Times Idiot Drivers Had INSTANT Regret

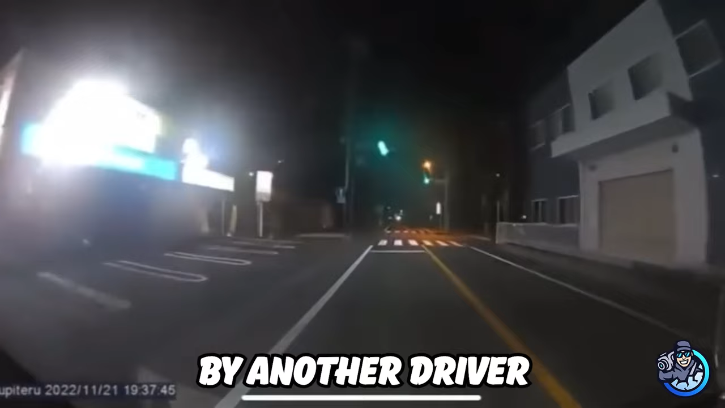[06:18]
This driver's having a good time as it seems until they come across an intersection when they're almost T-boned by another driver who was also probably singing. You have to be a special type of drunk in order to have yourself stuck like this.
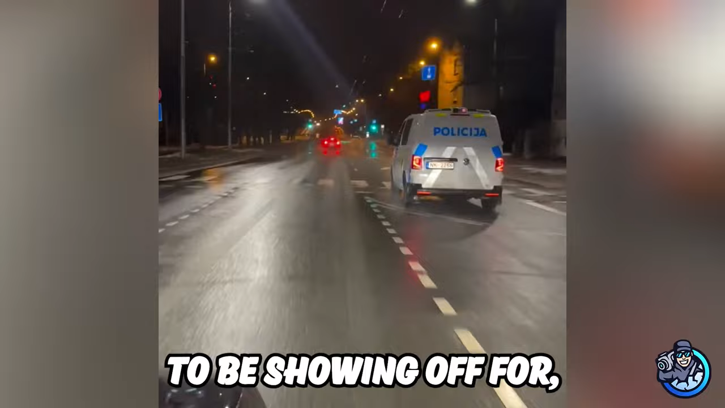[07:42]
and the cops immediately pull them over.
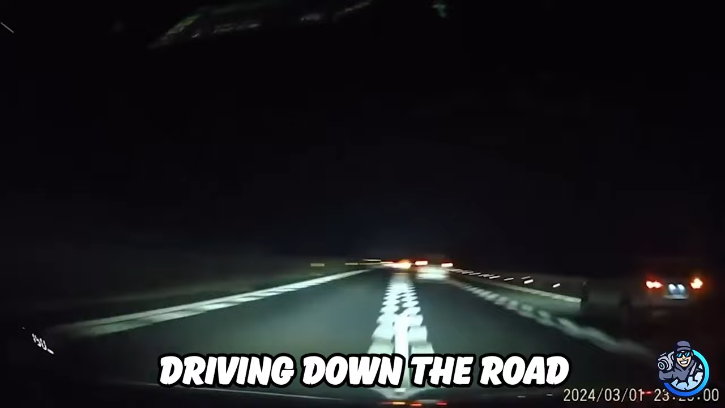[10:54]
This woman is driving down the road, and when she's cut off by a car, she takes on the Don't Break Challenge and starts going everywhere on the road before crashing into multiple other cars.
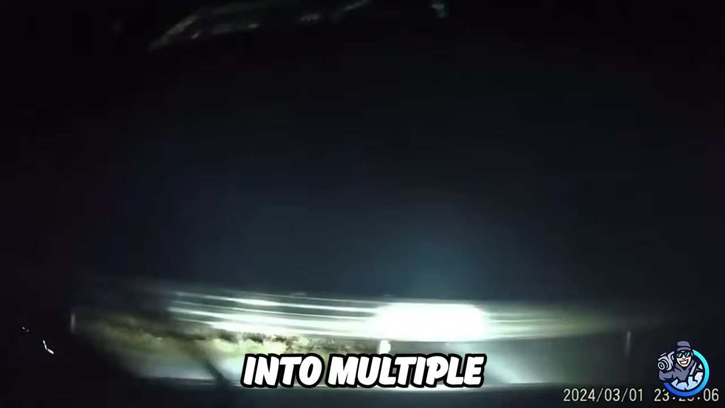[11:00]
Here's a funny instance where this car almost ran into a red light runner.
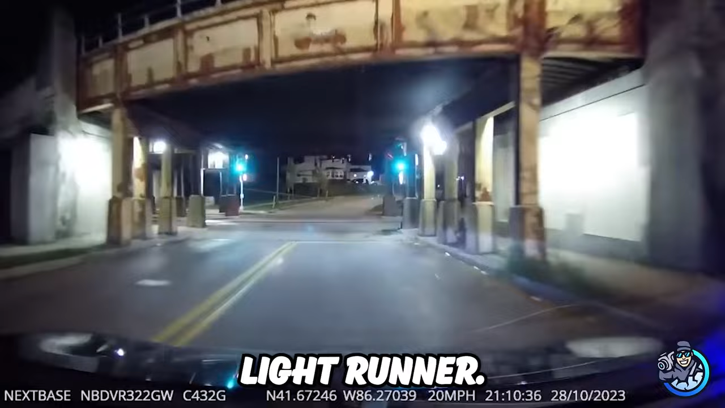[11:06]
The runner tries to avoid the accident and smashes their car right into the pillar themselves. That's some Tom and Jerry type of scenario.
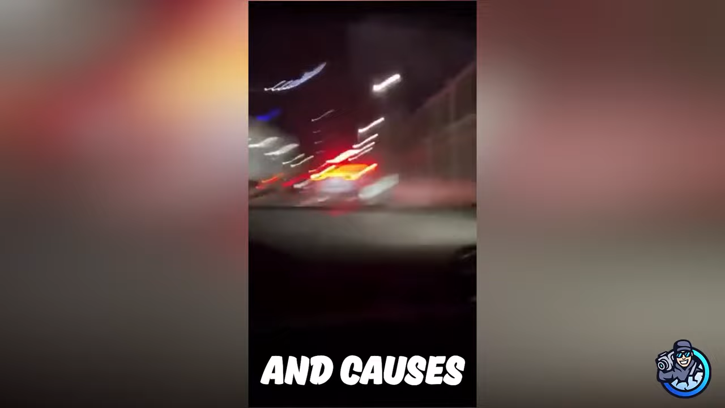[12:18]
The other car flies into the truck as well and almost gets driven over by it.
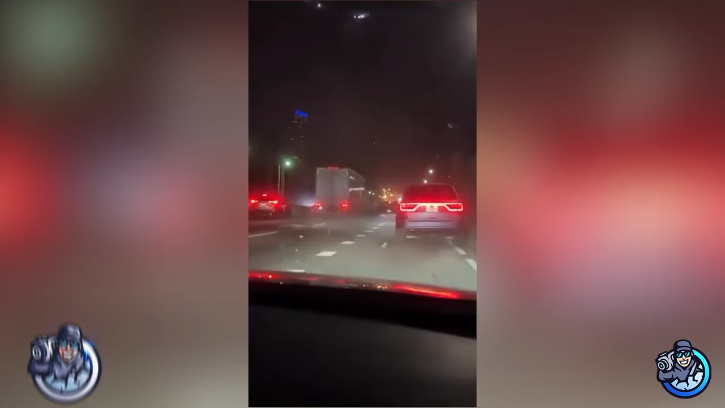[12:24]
Here's another video where some fools were trying to race on a busy road and made really bad calculations about when to cut through traffic.
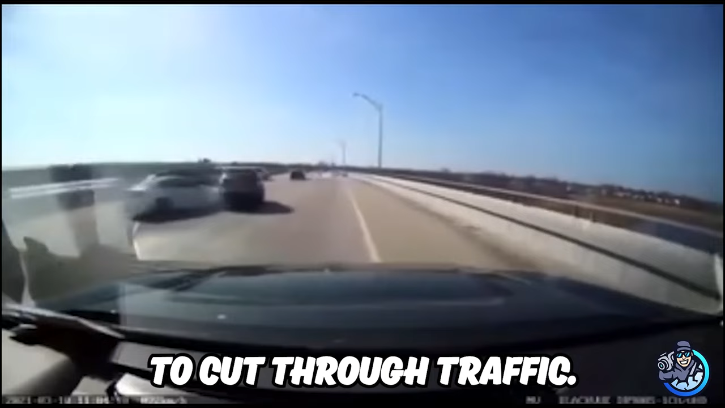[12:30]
Both of them had their own accidents too. The roads are only good for the people that are always vigilant because you never know when anyone could start turning all of a sudden.
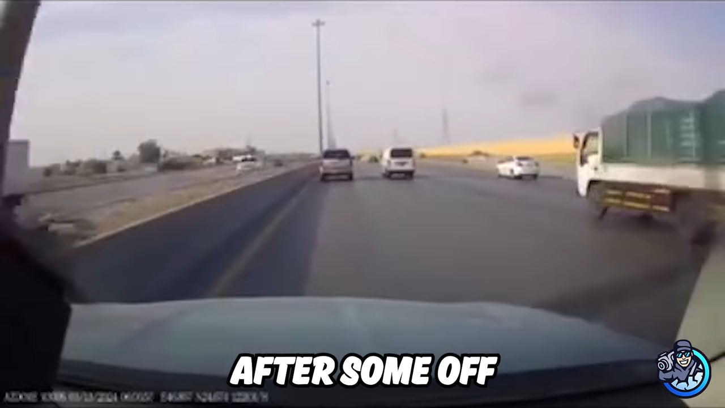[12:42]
A car joining the road after some off-roading suddenly loses control and clips the van in front, causing it to flip over and the driver themselves to spin out of control too. Remember when I said how anyone could be turning at any moment?
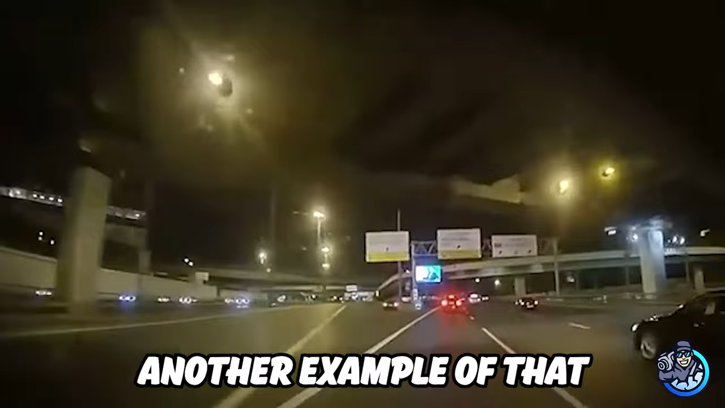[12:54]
Well, here's another example of that same thing. The guy flew across five lanes to make that illegal turn and cause an accident.